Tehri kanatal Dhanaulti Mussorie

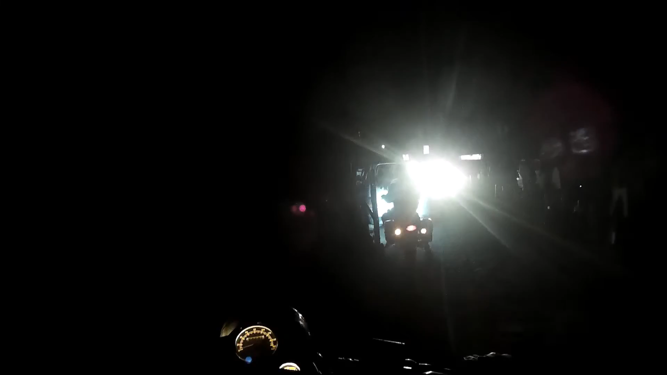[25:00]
parking issue means before 10 o'clock we cannot park inside the village,
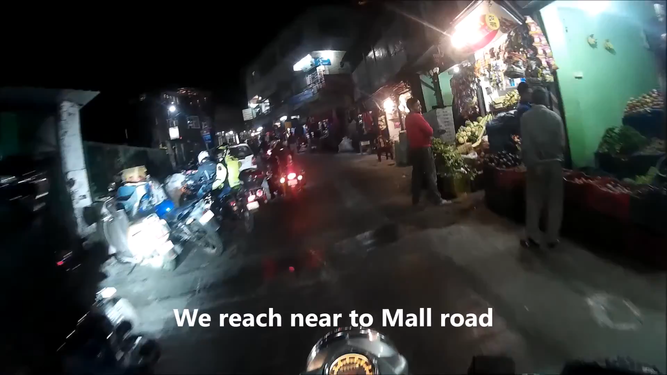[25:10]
and that road is closed, so we are parking in the market itself,
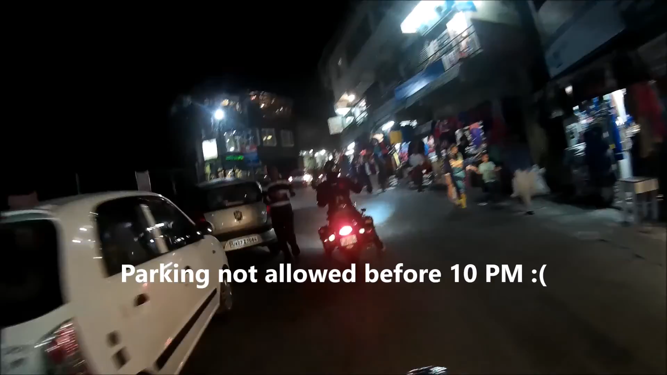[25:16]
trying to find out the parking, which is very difficult.